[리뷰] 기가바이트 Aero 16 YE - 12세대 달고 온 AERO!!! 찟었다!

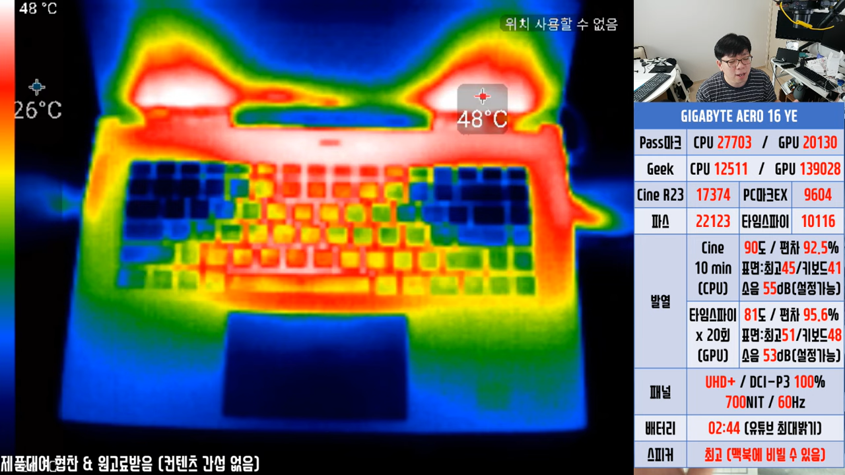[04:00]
On screen: max 48°C
표면 온도가 최고점은 51도, 그리고 키보드 따는 48도로 확인할 수 있었어요.